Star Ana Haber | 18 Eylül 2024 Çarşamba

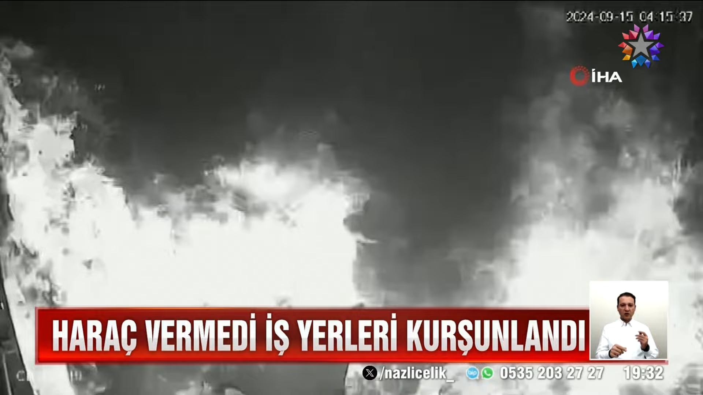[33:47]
Kafeyi böyle kundakladılar. Bu ilk saldırıda değildi. Aynı kişiye ait akaryakıt istasyonları da tarandı, hatta kundaklandı.
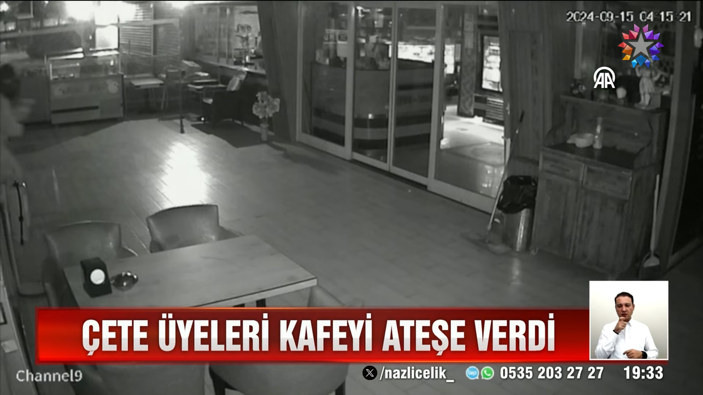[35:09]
Son olarak da motosikletli iki saldırgan iş insanına ait bir kafeye geldi.
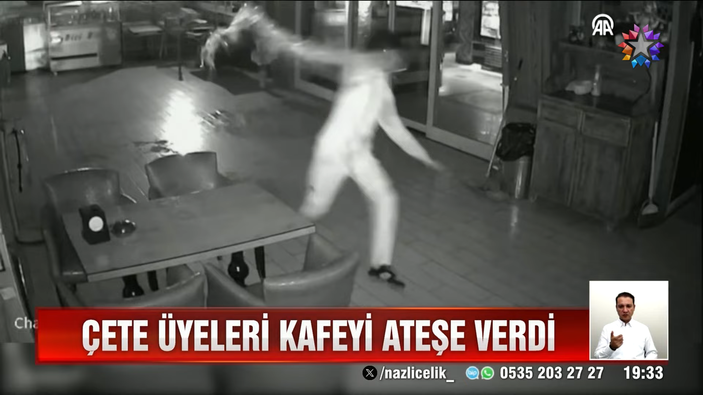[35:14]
İçlerinden biri içeri girdi. Pet şişedeki benzini döktü. O sırada kendi de yere düştü. Kundakçı çakmağa çaktı.